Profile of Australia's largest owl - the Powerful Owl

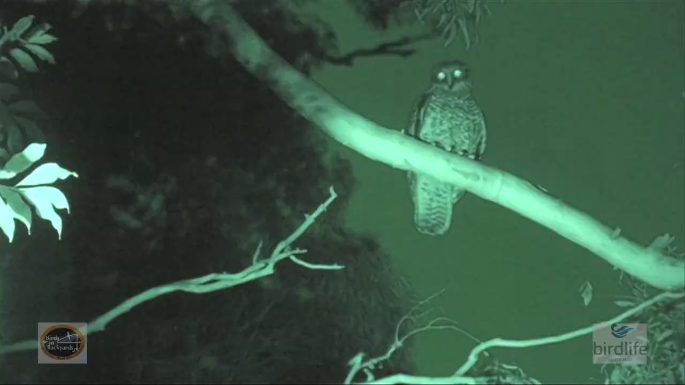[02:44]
with a characteristic slow, deep, and resonant double hoot that can travel for over a kilometre through the bush. Once the young owlets are about to fledge from the nest,
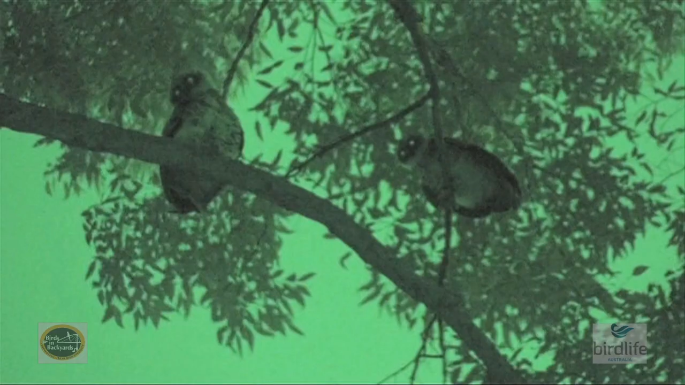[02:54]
and during their time out of the nest, and still dependent on adult care, they are often heard trilling, or begging for food or attention from the adults or siblings.